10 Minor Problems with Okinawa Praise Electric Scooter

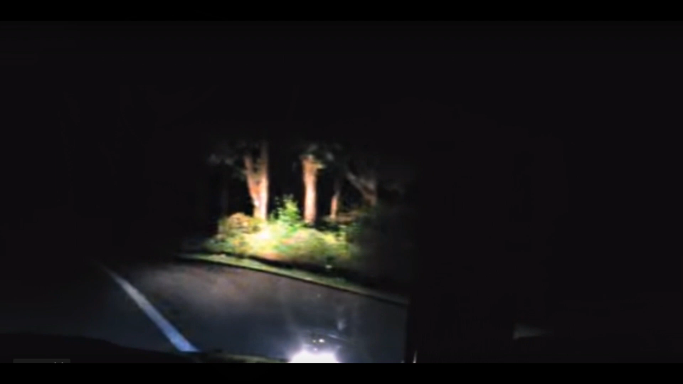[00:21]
On roads that have no streetlights and have hairpin bends, the headlight might be a problem. Generally, it's not a big deal on well-lit roads but on roads with no streetlight, it could be a problem.